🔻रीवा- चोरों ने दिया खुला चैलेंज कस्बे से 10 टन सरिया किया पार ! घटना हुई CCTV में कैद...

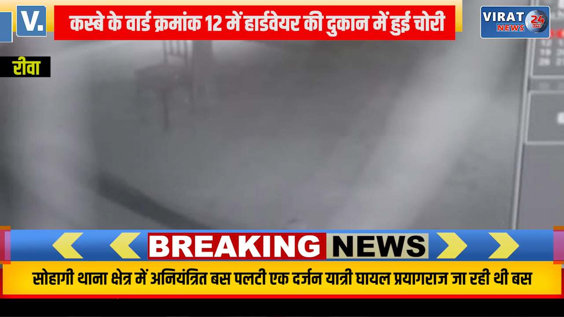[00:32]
अगजात चोरों ने नईगडी कस्वे में ही वाड क्रमांक 12 में एक हाडवेर की दुकान से 10 तन सरिया पार किया है घटना को
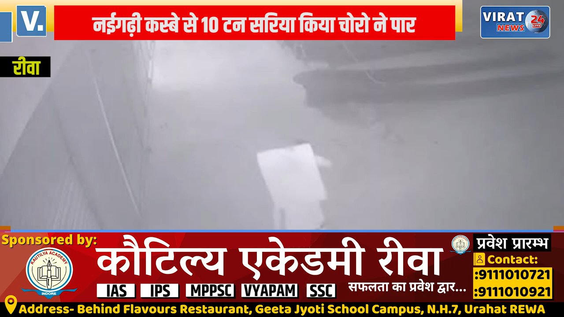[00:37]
अंजाम देनी वाले अगजात बदमासों ने सबसे पहले दुकान के बाहर लगे CCTV कैमरे को नश्ट किया इसके